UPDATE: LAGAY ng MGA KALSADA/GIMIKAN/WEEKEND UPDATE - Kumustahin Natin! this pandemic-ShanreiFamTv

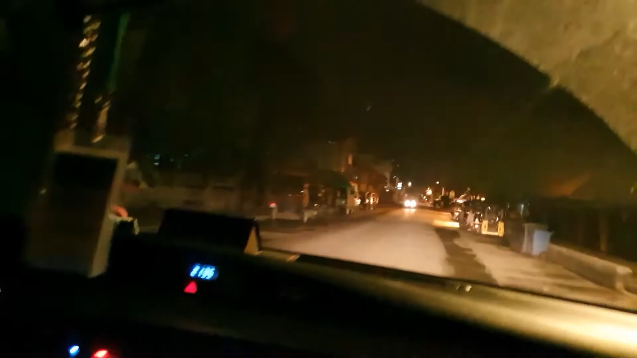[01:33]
we are now at sana talag what street is this one anong street na to basta ito mga marshes tignan nyo ito na ang ating ang sitwasyon sa ating mga kalsada
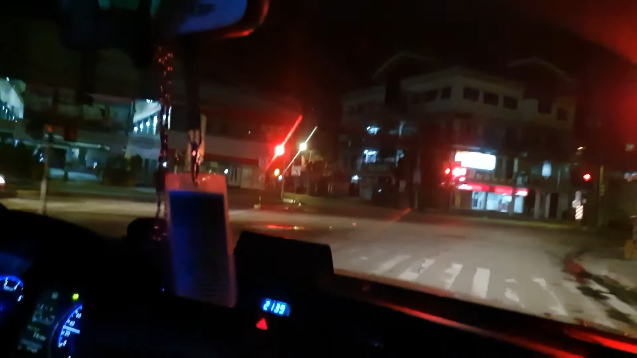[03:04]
super tahimik ng ating kalsada peaceful very peaceful i miss the busy streets diba kareno this is kareno street as of this time
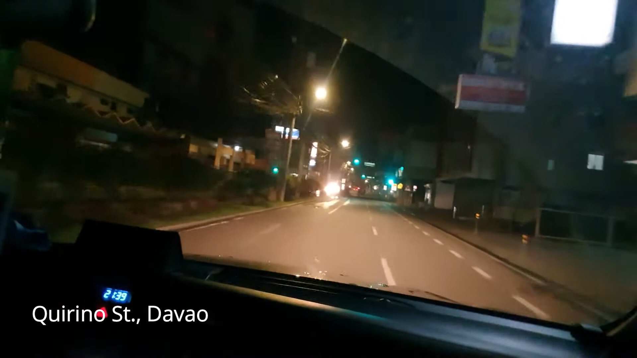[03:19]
time check 940
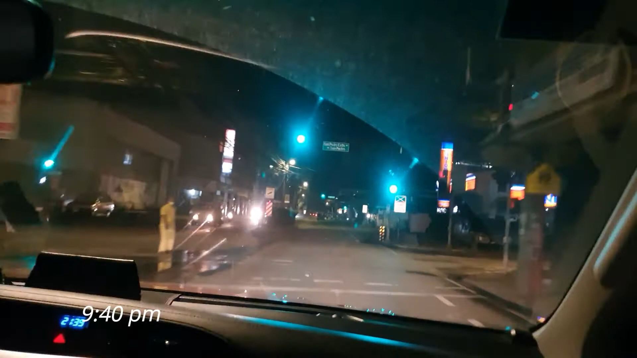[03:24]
okay then bangkero han street street there's a police there
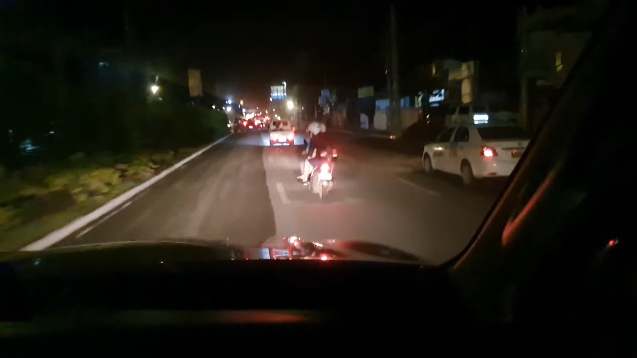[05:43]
why are you laughing why are you laughing walang ka traffic traffic
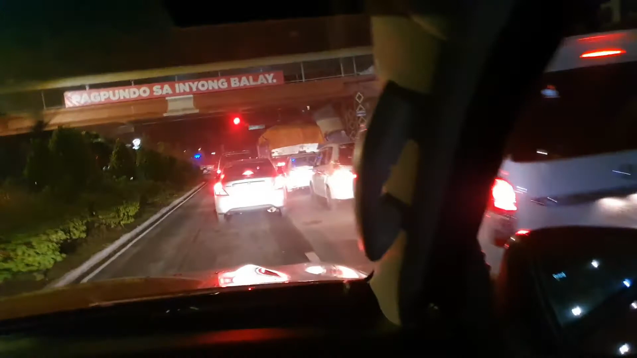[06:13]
pagpundo ko sa inyong balay traffic papunta na tayo ng bangkal 948 nap
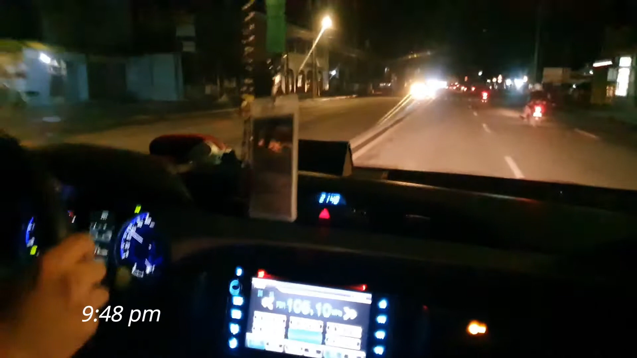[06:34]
lapit na tayo sa bahay may mga construction tayo may mga construction kahimik na ating barangay malapit na ito sa bahay see you okay lapo kipos